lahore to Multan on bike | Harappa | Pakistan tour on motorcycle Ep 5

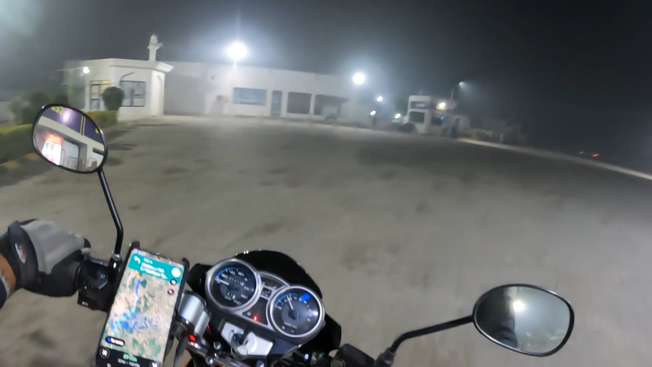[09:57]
اس پٹرول بام سے میں نے پٹرول ڈلوایا ٹینکی فل کروا لی ہے چار دار کا پھر ڈلوایا پٹرول
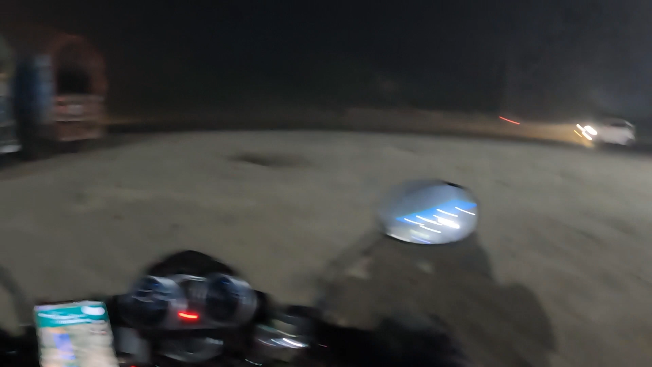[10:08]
اور تقریباً اٹھائیس منٹ گوگل میپ آ رہا ہے جی کہ ملتان رہے گے جی
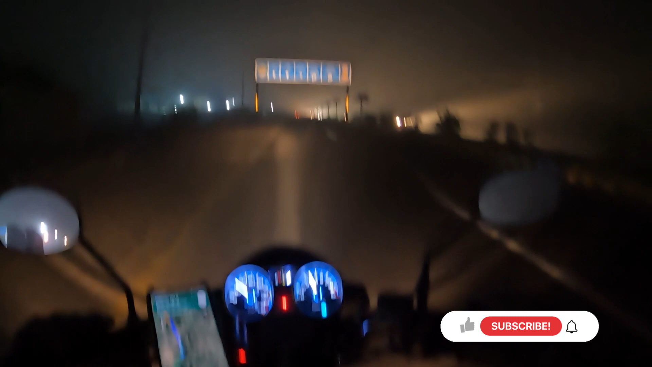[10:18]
اٹھائیس کلومیٹر ملکم تو جی ملتان
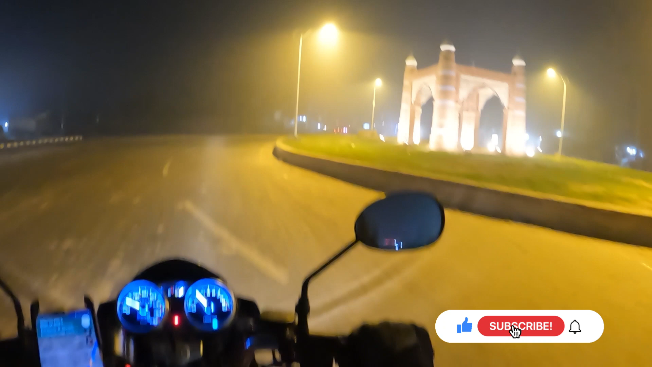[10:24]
اور ہم حضر ہو گئے ہیں جی ملتان میں انٹر ہو گئے ہیں ہم اور ملتان میں انٹر ہوتے ساتھ جی ملتانی سون اور وہ بھی آگیا سامنے کیا بات ہے جی ٹرائی کریں گے لازمی
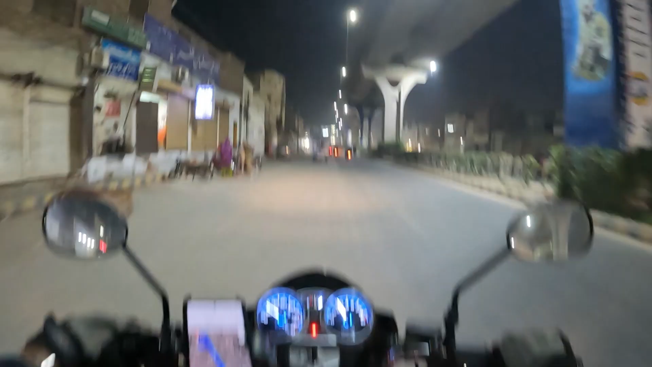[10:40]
ملتان میں ہوں ملتان میں ہوں اور ہوتل ڈونڈ رہا ہوں ابھی ایک گوگل پہ ملے ہوتل اب ادھر جا کے پتہ کرتے ہیں جی کیا ریڈ ہے ہوتل کا روم آوائید بل ہے کہ نہیں